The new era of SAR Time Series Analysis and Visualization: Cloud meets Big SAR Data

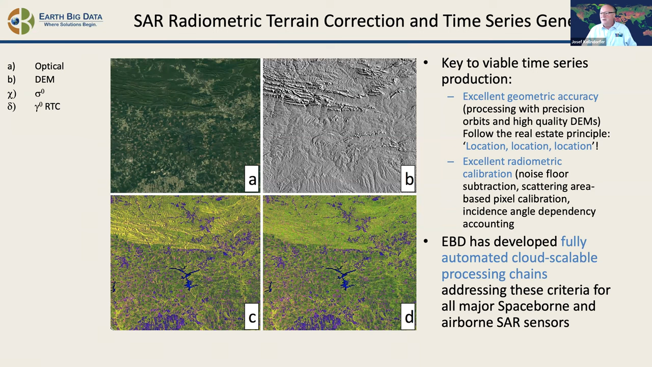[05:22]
So we need to do an excellent job in that. And for that, we have developed fully automated cloud scalable processing chains that address these for all the major systems. So what's our challenge is that we have huge SAR data availability today, thanks to open data policies.
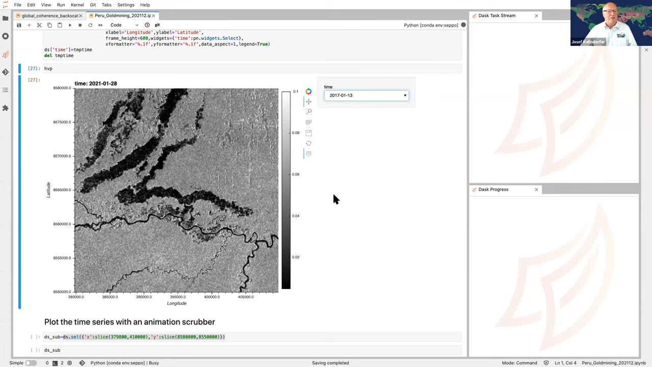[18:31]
uh, just a visualization tool and then at the same time also, and now analytic tools on how to, um, uh, get to the data sets. So that should, uh, eventually, here we go. So that switches then to that particular date that I was interested in, in visualizing. And I can do that for the entire tile.
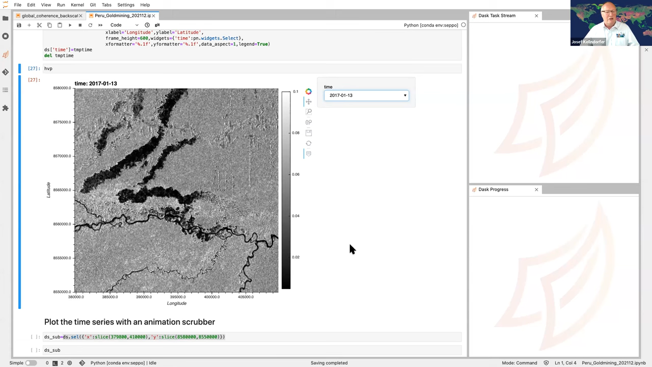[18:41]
I can do that for subsets and, uh, the, it's all based in this X-Array and ZAR technology where it was very simple labeled arrays.